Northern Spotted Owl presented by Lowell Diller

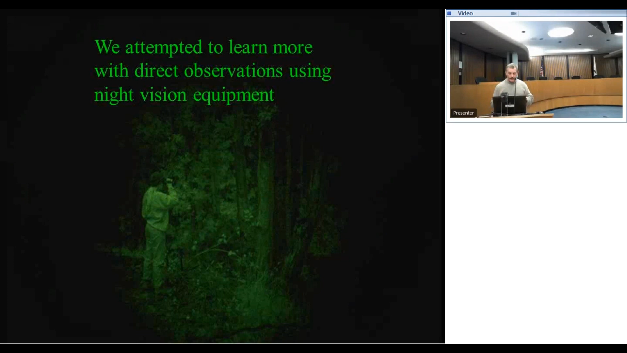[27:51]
But anyway, the idea was these had radios on them so that you could generally know where they were. And then you'd go out there with your night vision equipment and try to see them. And you had an infrared light on it.